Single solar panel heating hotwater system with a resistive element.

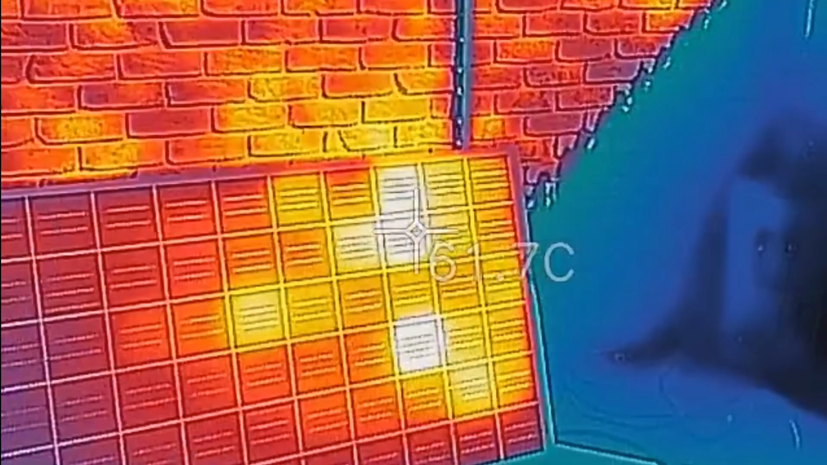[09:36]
tubers finally got the thermal camera sorted out turned up or turned
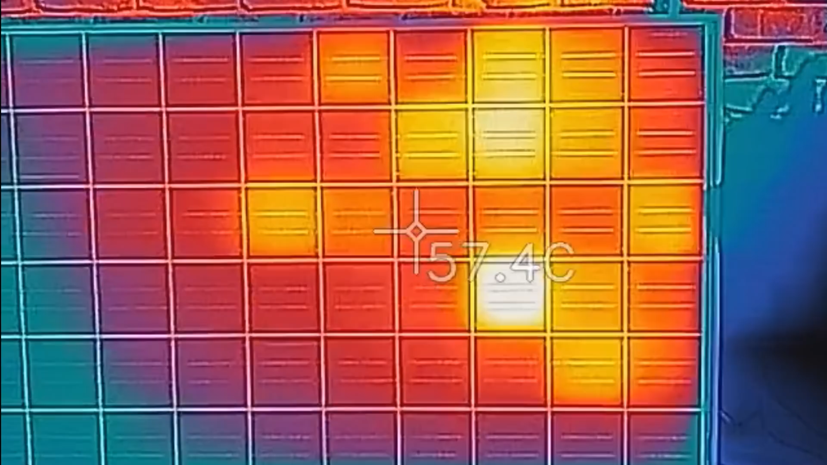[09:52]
On screen: spot 57.4°C
a couple hot cells there now I have just come down from
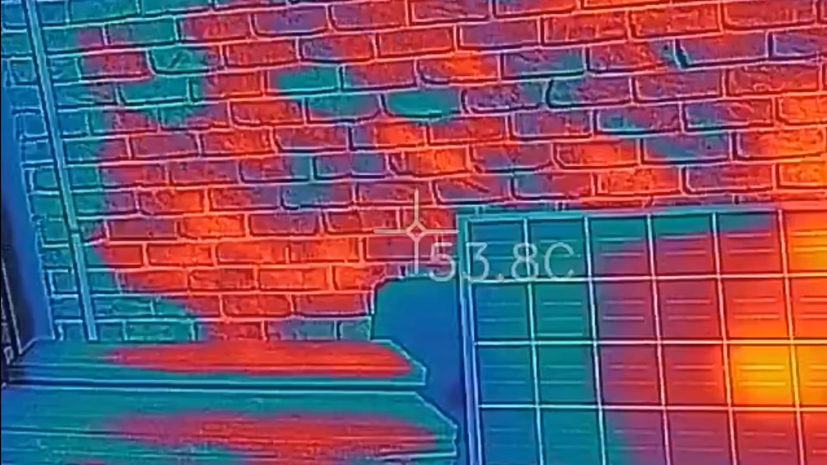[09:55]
On screen: spot 53.8°C
pulling apart where's my finger there
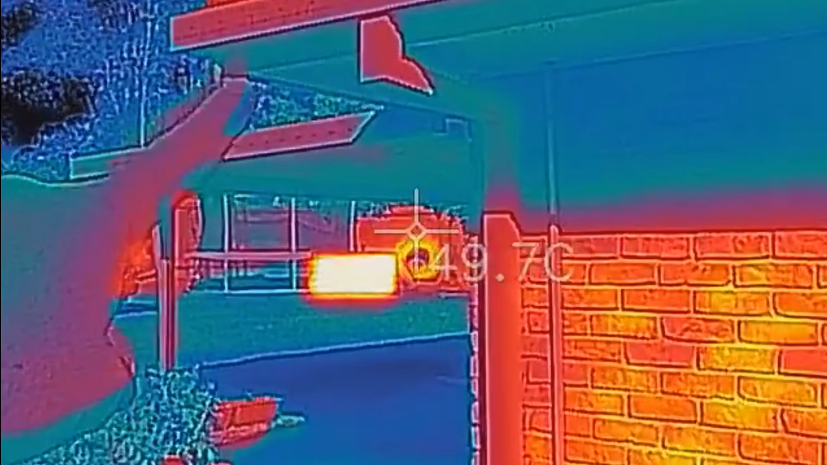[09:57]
On screen: spot 49.7°C
you can see the thermal signature up there and that's all the way up to my backyard with the the
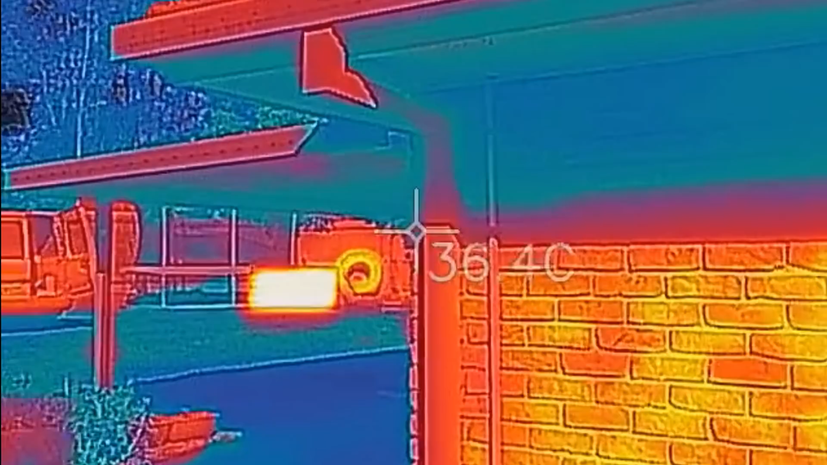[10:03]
On screen: spot 36.4°C
proper solar hot water system so the thermal siphoning one or whatever you call it pulling that
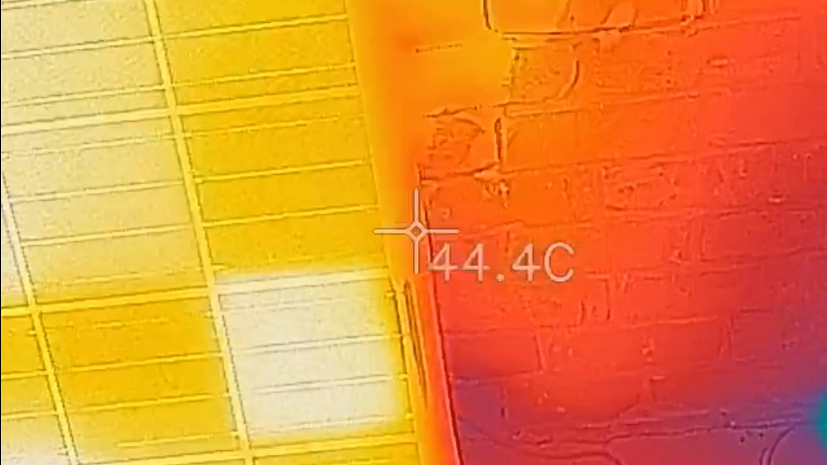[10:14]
On screen: spot 44.4°C
so it's what three across and three from the bottom
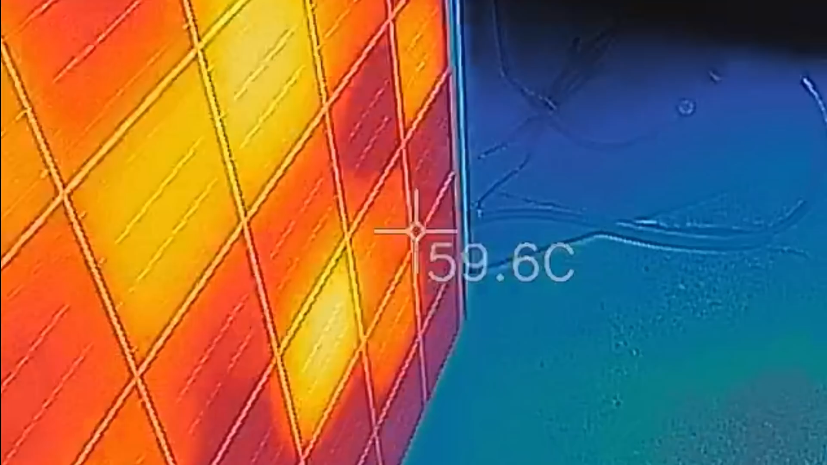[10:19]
On screen: spot 59.6°C
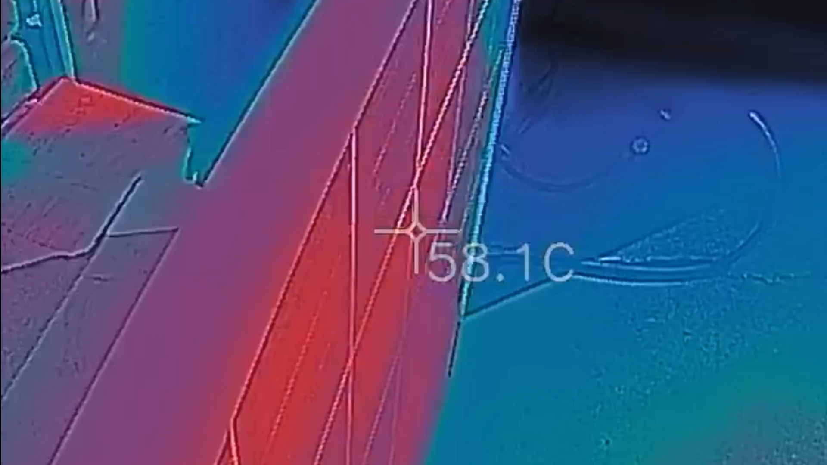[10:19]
yeah
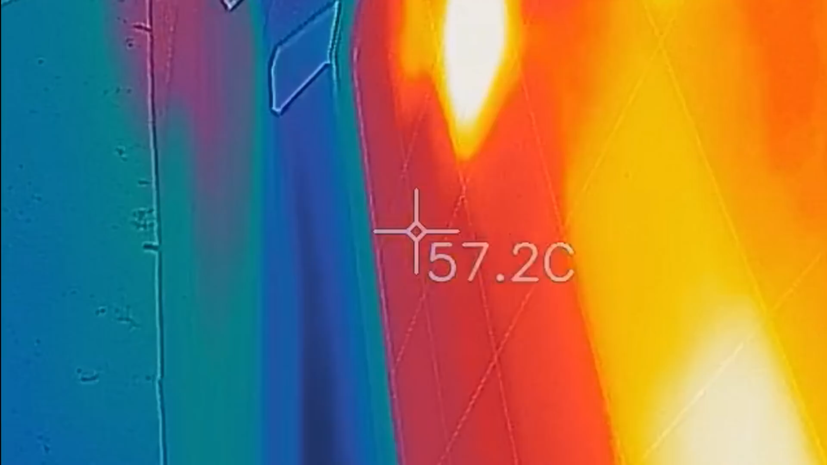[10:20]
On screen: spot 57.2°C
she's hot on that side too I
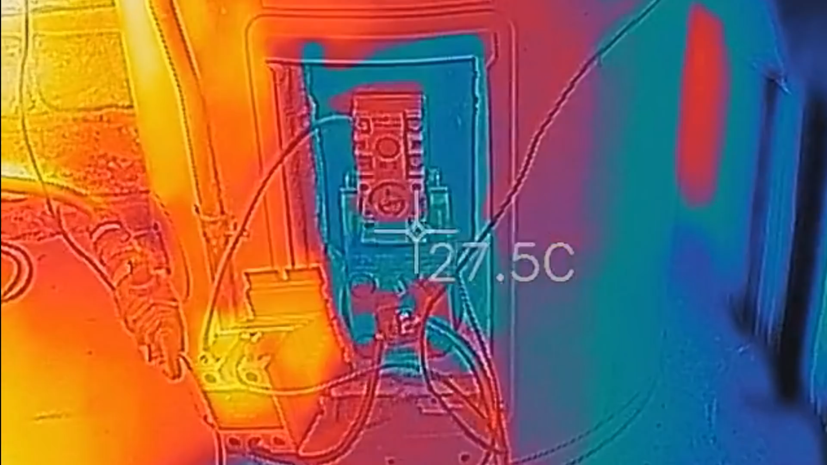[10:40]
On screen: spot 27.5°C
right blue rectangle is there where the crosshashes is that's the actual tank itself I
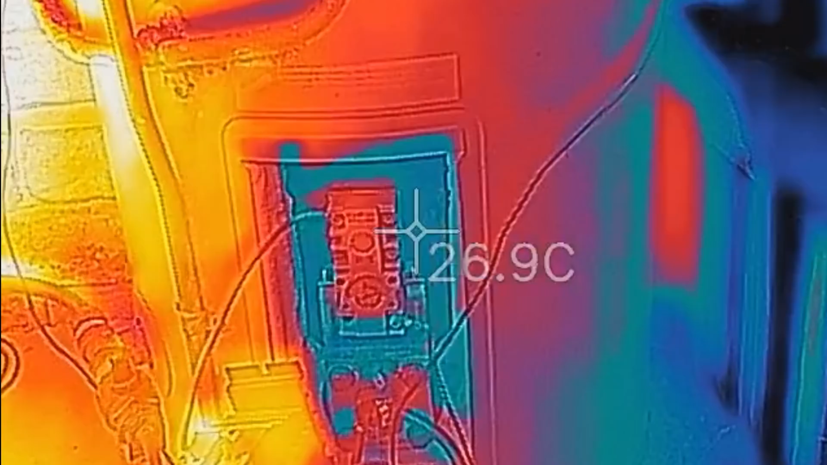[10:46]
On screen: spot 26.9°C
don't know whether that's steel or copper or what either but after a couple
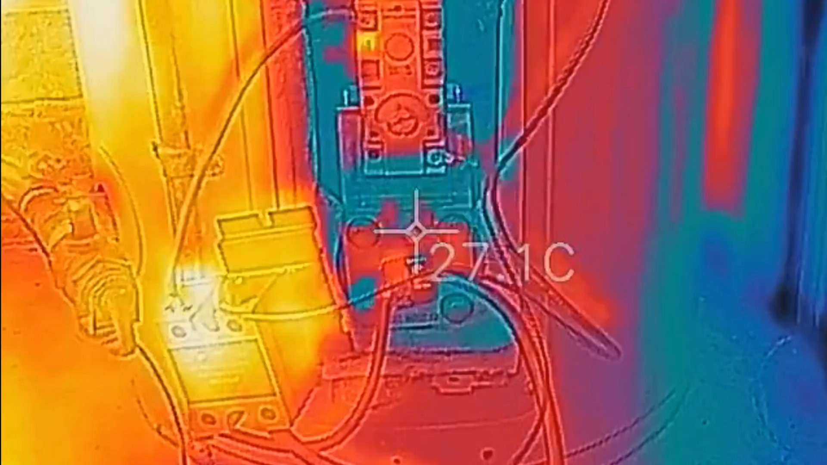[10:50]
On screen: spot 27.1°C
hours two full
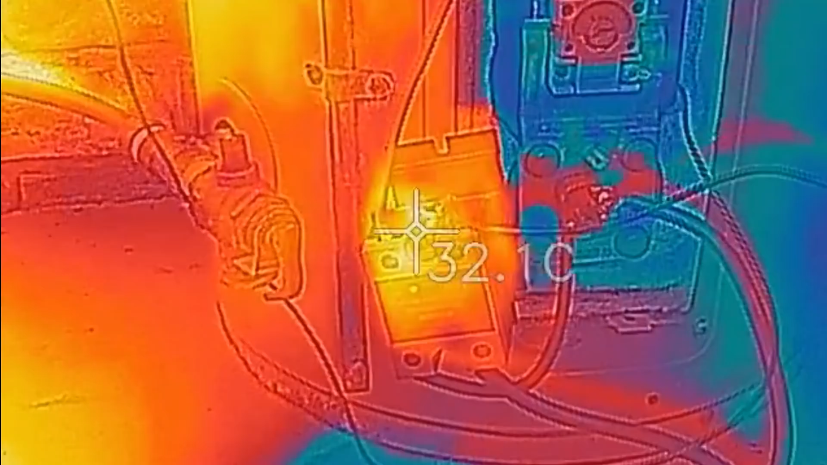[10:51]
On screen: spot 32.1°C
hours there is
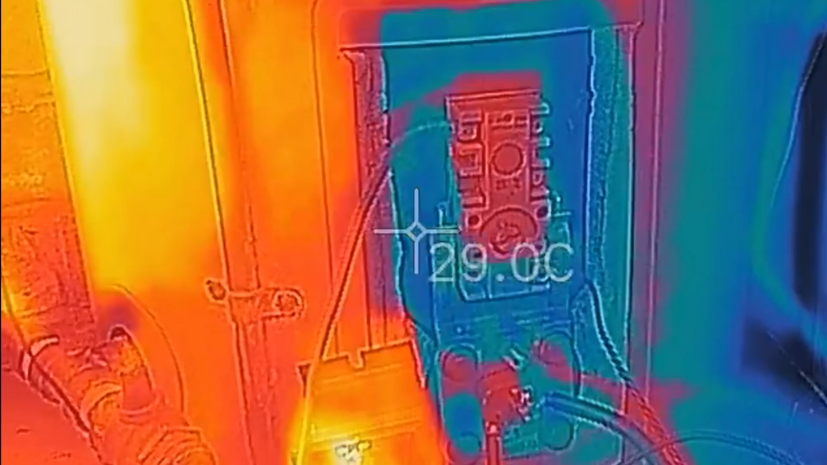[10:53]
On screen: spot 29.0°C
no noticeable difference and I can throw my hand down here